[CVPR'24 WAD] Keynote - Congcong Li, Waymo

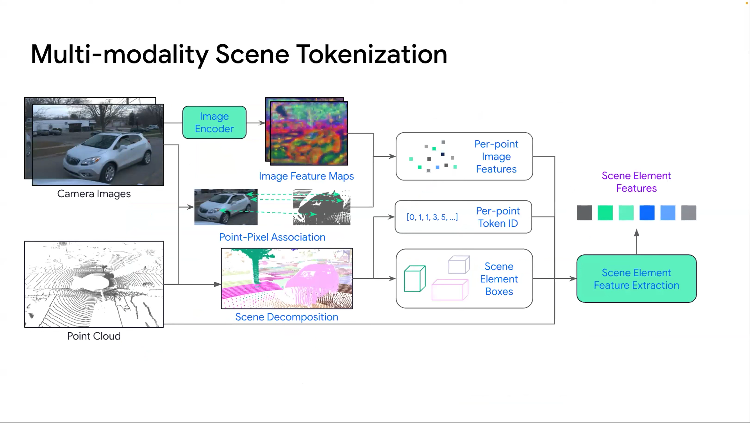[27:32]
VRM model to encode like a surrounding camera views and which are then like unprojected into the 3D point cloud. And then we also encode the bounding boxes and also like other LIDAR point geometrics together. And also like pool all types of features and then into one token to represent each of the syn element.